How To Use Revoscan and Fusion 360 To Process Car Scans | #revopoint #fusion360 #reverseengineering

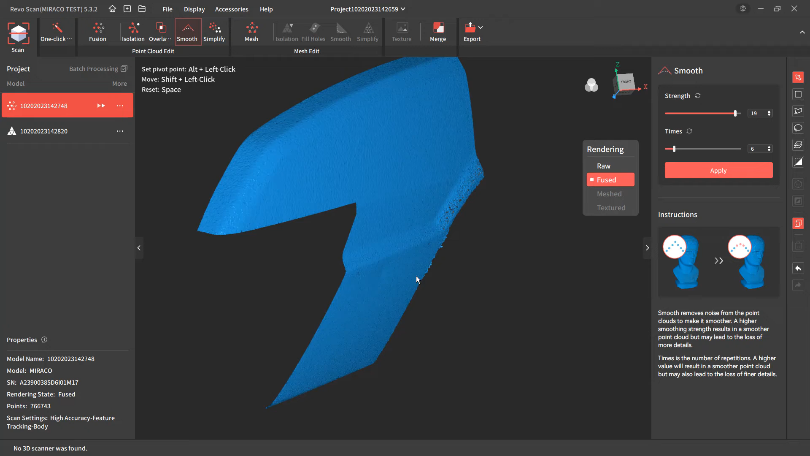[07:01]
And once again, you can apply this multiple times, and we can always use undo. So it's looking pretty good. I still can see that edge there, and it's looking okay. Now there is one more option here called simplify. This is something I generally would not use for a model like this. You can play around with it. Remember there is an undo. I'm going to go ahead and just do 50% and apply it so we can see.
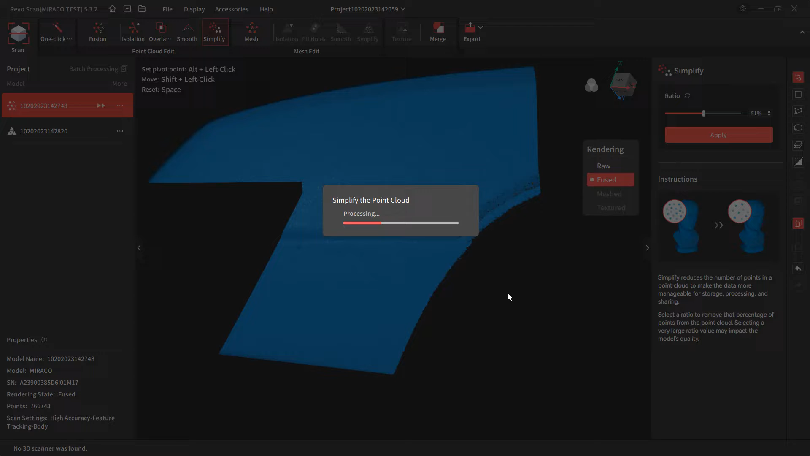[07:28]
But it's going to take the points, and it's going to begin reducing them. And because we have an undo, I'm going to do this again so you can start to see.
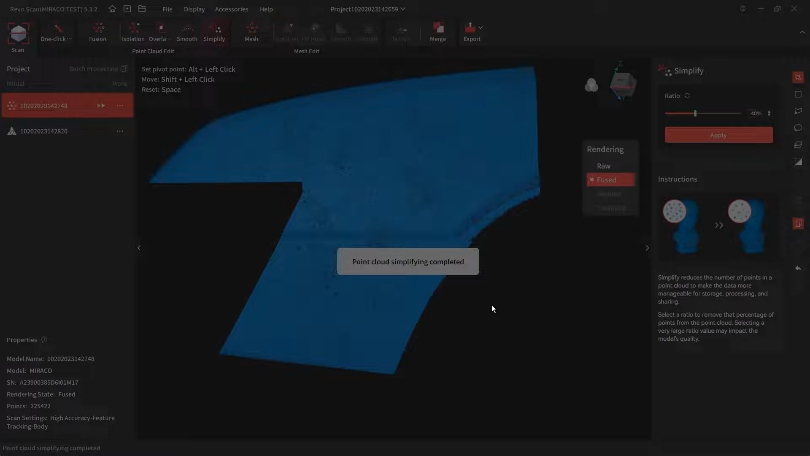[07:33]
But essentially what's happening is it's going to begin removing points, getting fewer and fewer points.
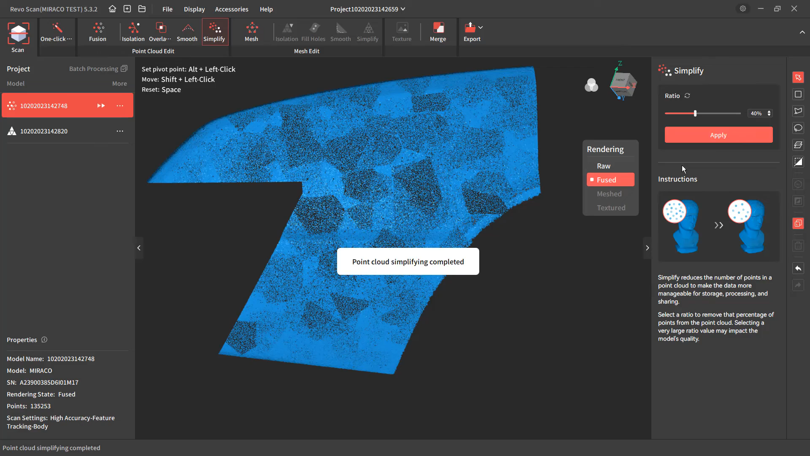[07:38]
Now in reality or in theory, you might think that this will give you a cleaner mesh, less bumps.
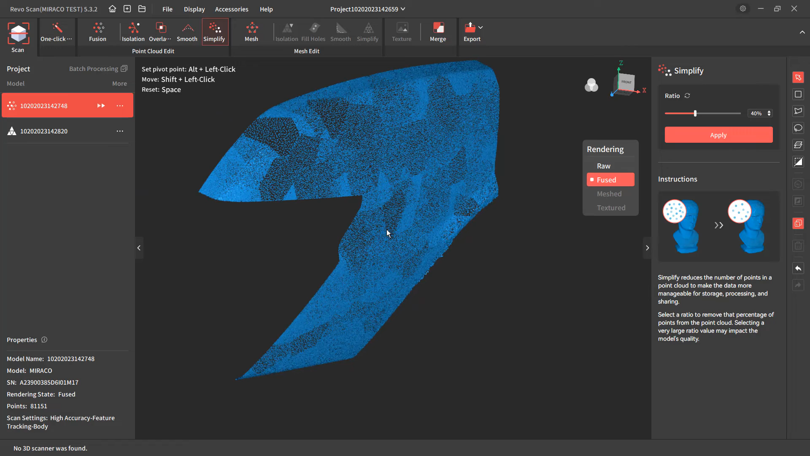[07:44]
But what we're actually doing is we're going to be losing a lot of detail. Now there will be a point where this works pretty well, depending on the shape of the thing you're scanning.
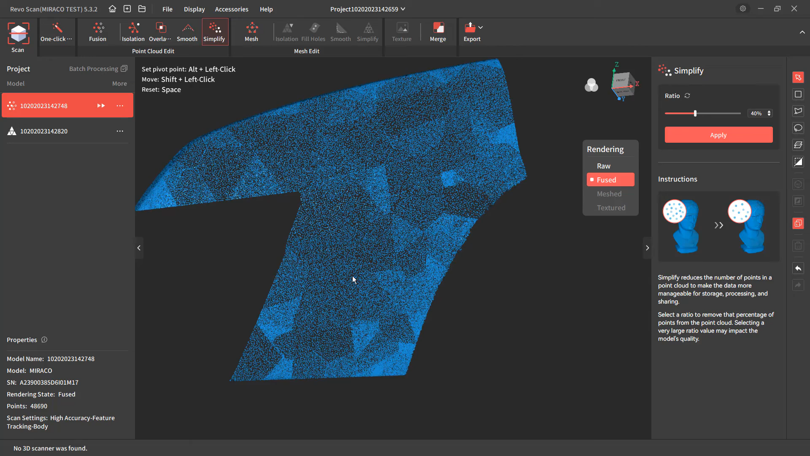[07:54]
But for us, I want to undo it. I'm going to keep as dense as possible the points.
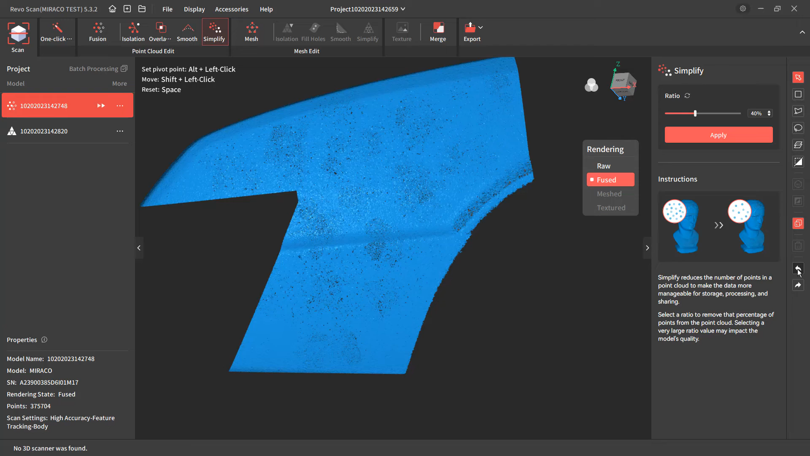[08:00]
And that way when I go to the meshing stage, it'll be able to have as much data as possible. Which brings us to the next step, and that's meshing. Now the meshing slider is going to be different based on the project and the scanner that you're using. This number will be different based on the point distances, which is affected by things like the fusion process, the smoothing process.
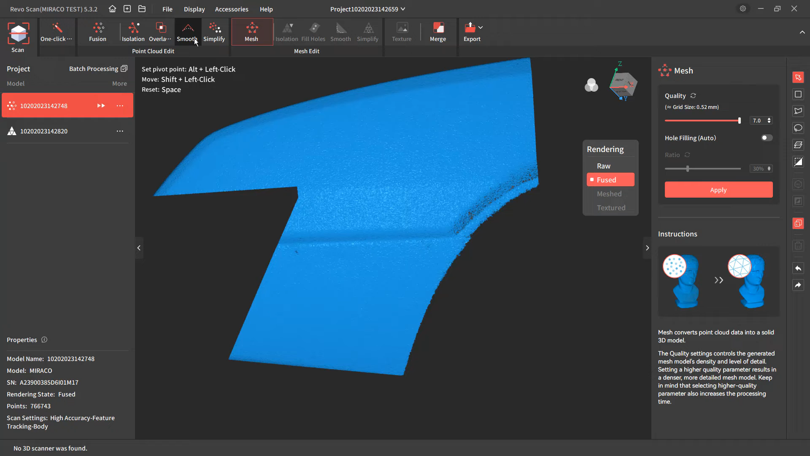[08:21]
But basically what we're going to do is have the smallest grid size.
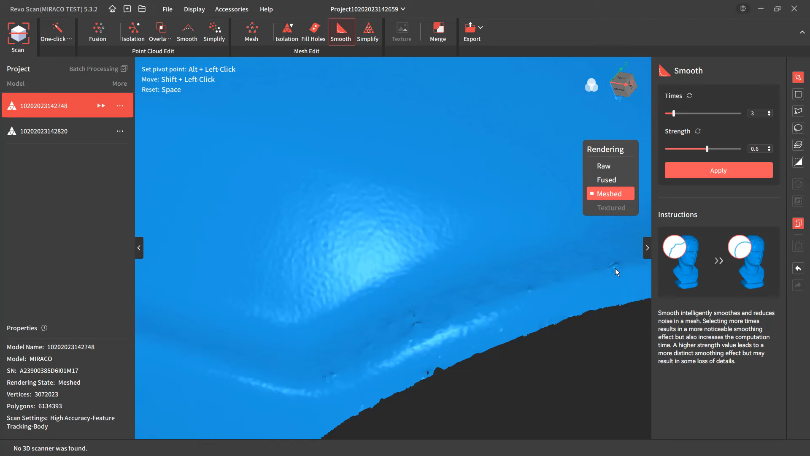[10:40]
So let's go ahead and apply this and see what it looks like. So as we take a look at this, it's starting to filter these, but we are going to start to see a reduction in edge quality. So if I undo this and I redo it, there's not a big difference that happened here.
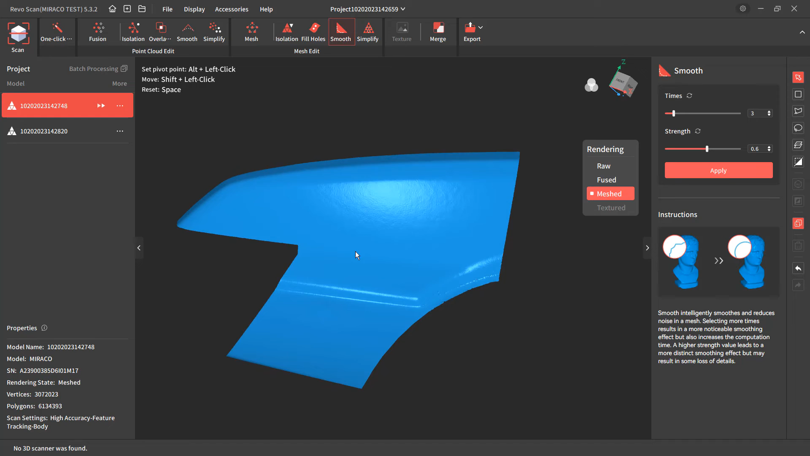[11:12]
What we want to do is get the best possible solution before we take this to CAD. So I'm going to do this one more time. Smooth it out just a little bit.
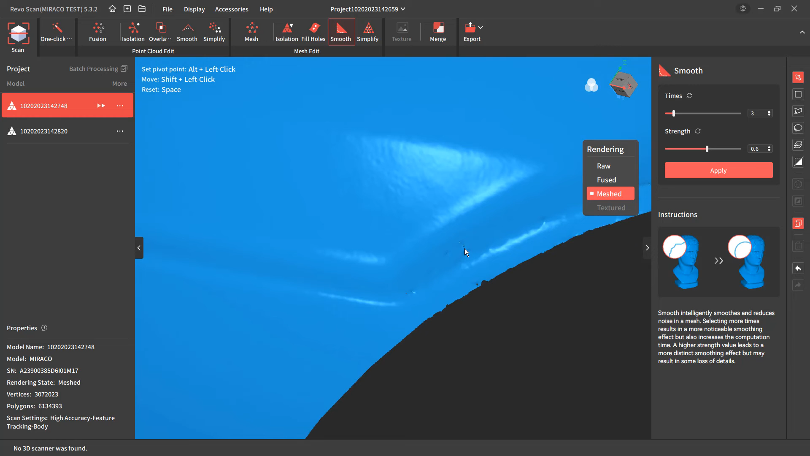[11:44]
But I'm really focused on these edges. So I think everything looks good. What I'm going to do is export this.
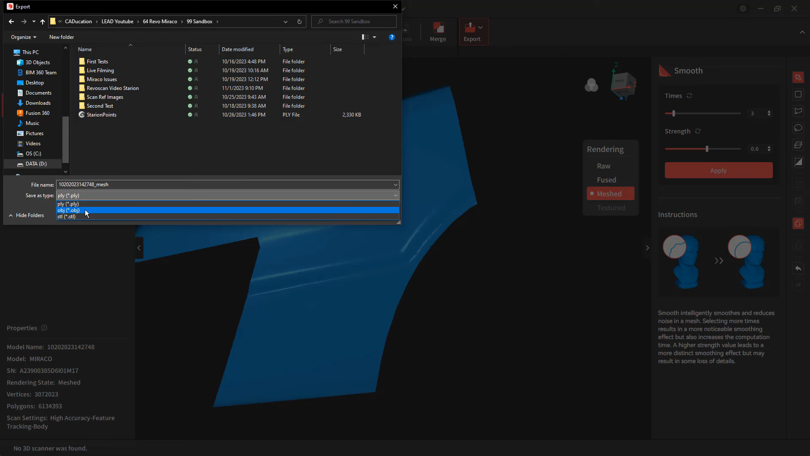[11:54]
And let's go ahead and we'll save this as a RevoScan demo.
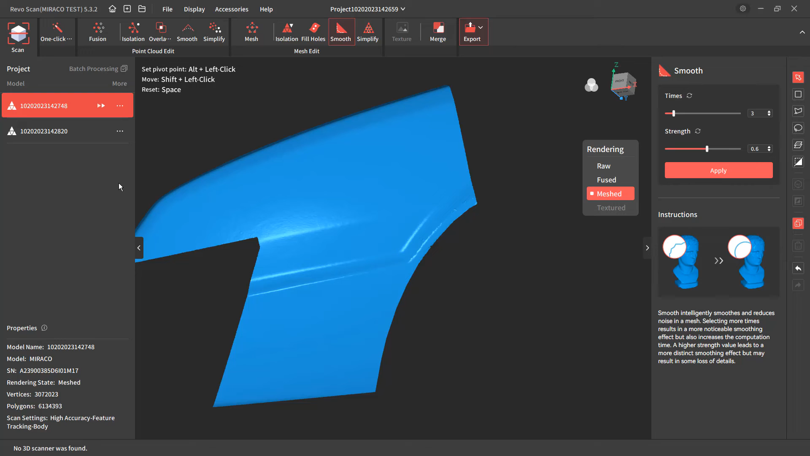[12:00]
So in Fusion, we're going to import the mesh directly into Fusion.